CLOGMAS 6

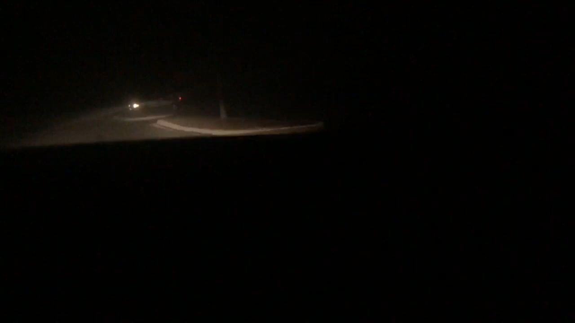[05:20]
You look, you're gonna, she's gonna go on top of that thing. Oh, no, this is not good,
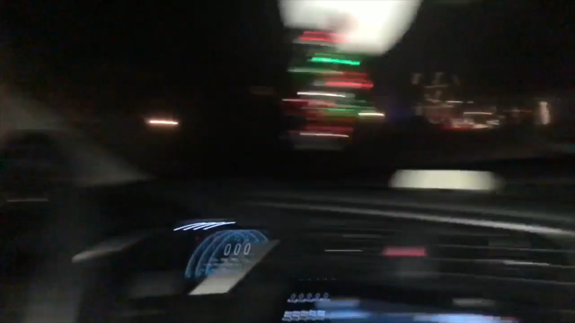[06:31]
How did she do that? Thank you.